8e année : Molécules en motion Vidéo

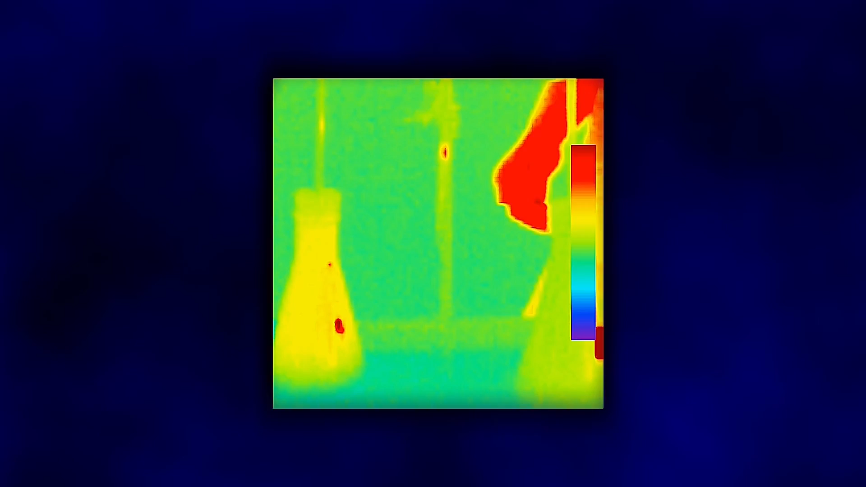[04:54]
Nous pouvons prendre des photos en utilisant la lumière infrarouge tout comme nous le faisons avec la lumière visible.
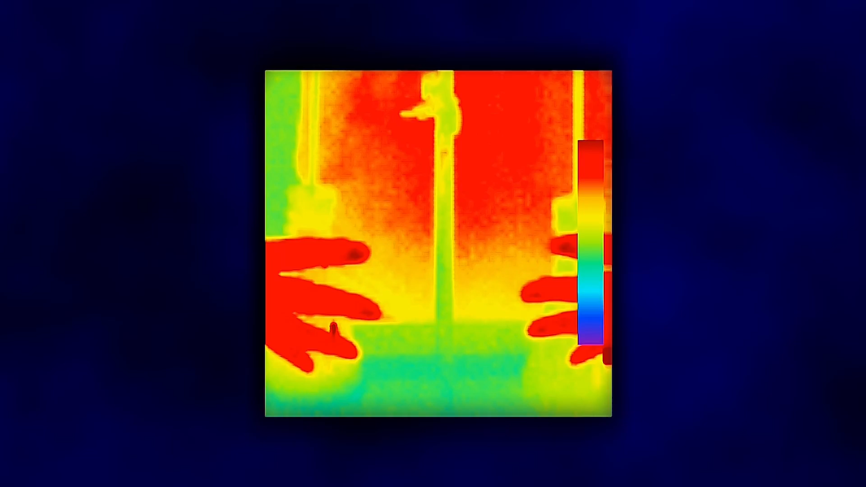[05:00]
Cet appareil photo capture la lumière infrarouge et montre une image visible. Il utilise l'arc-en-ciel des couleurs visibles montrant les choses les plus chaudes comme les rouges et les oranges, les chaudes plus froides comme les jaunes et les verts,
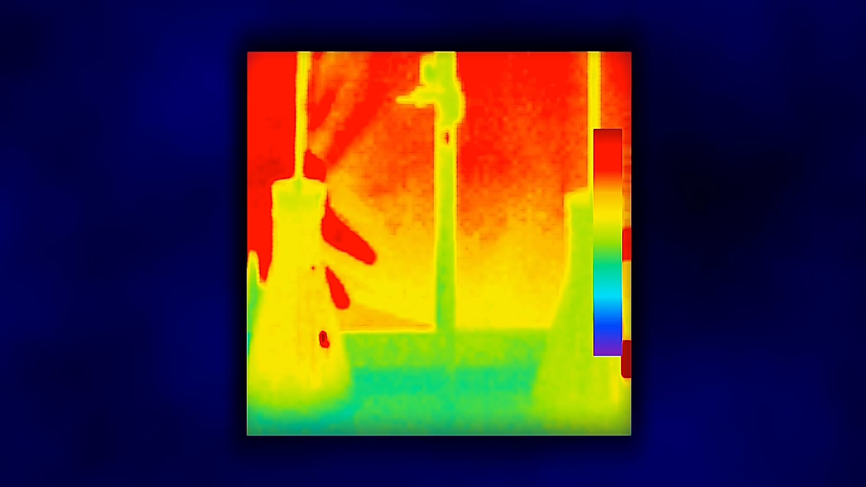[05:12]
et les choses les plus froides comme les bleus et mauves plus foncés.
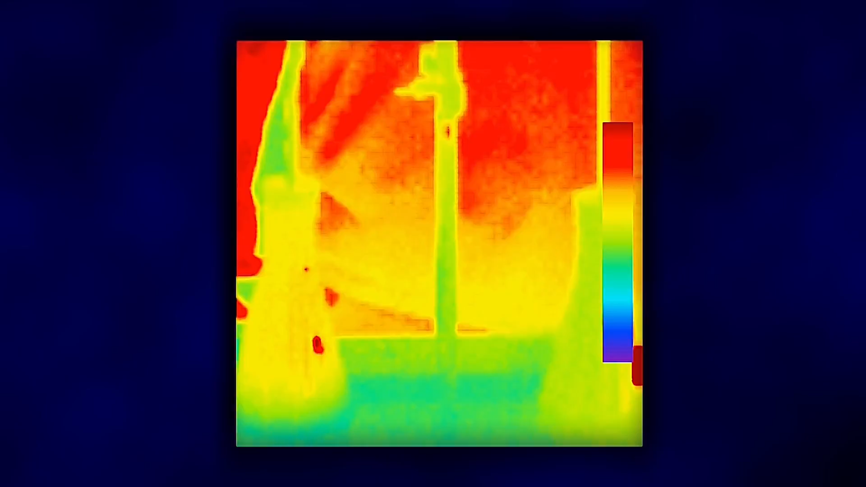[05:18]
Regardons notre système à l'aide de la caméra infrarouge.
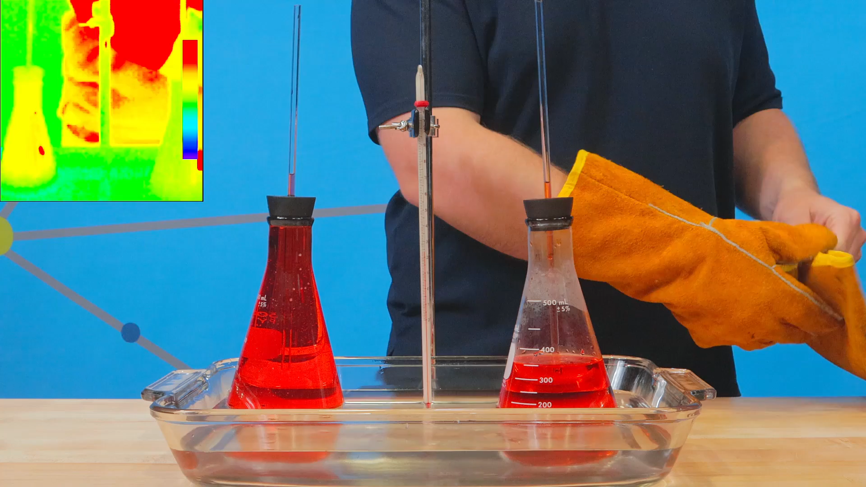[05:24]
Je vais effectuer la même procédure et tu peux observer dans le visible et l'infrarouge.